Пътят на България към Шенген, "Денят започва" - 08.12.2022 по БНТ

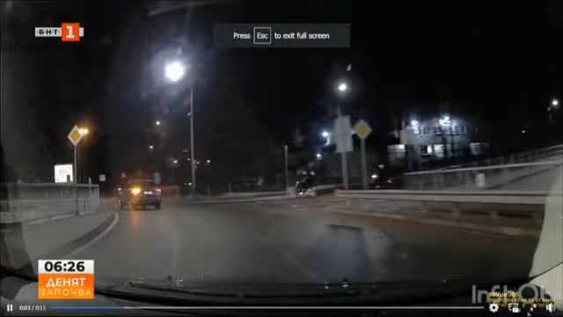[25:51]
Едно такова, кръговото на Драгалевци изглежда... Четвърти километр пише, но не е четвърти, и аз така мисля. Да, може би трябващо нъжди да видиме... Да, това е това на Драгалевци, Кръговото, Боливар Черни връх, доколкото се ориентирам.
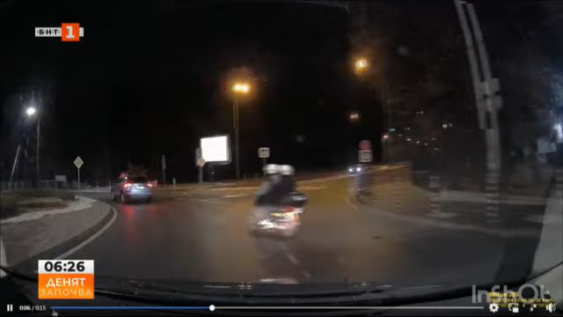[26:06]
Да, мотористът без почти да погледне от дясна лента, която е за завойна дясна, а не е за направо в Кръговото.